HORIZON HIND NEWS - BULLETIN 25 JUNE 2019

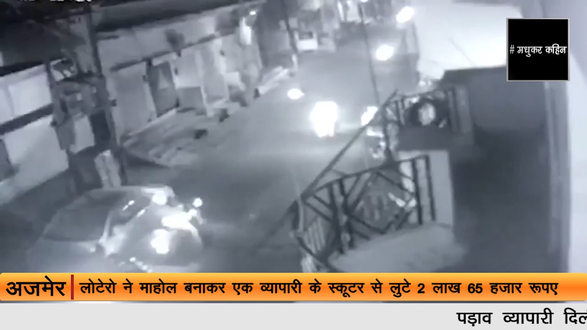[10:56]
लूटेरों ने माहौल बनाकर एक व्यापारी के स्कूटर से लूटे 2,65,000 रुपए, पूरी घटना CCTV में कैद, पुलिस जुटी चोरों की तलाश में। पड़ाव व्यापारी दिलीप थदानी रोज की तरह अपनी दुकान बंद करके दूध लेते हुए अपने घर की ओर जा रहे थे।
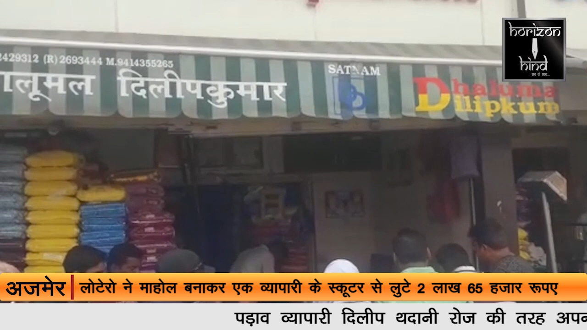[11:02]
तभी कुछ बाइक सवार आए और शोर मचाकर माहौल बनाकर दिलीप के स्कूटर में पड़ी कपड़े की थैली जिसमें 2,65,000 रुपए पड़े थे उसे लूटकर फरार हो गए।
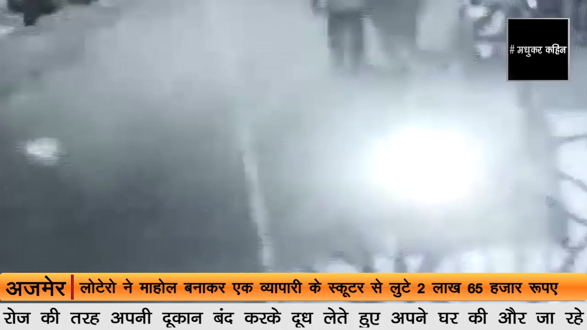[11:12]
कई लोगों ने उन्हें पकड़ने की भी कोशिश की लेकिन वे बच निकले। मौके पर पुलिस भी पहुंची और कुछ युवकों को पकड़ा भी है जिससे तफ्तीश जारी है। ये पूरी घटना CCTV में कैद हुई। रोजाना की तरह रात को 10 बजे करीब मैं दुकान ऑफ करके घर की तरफ गया।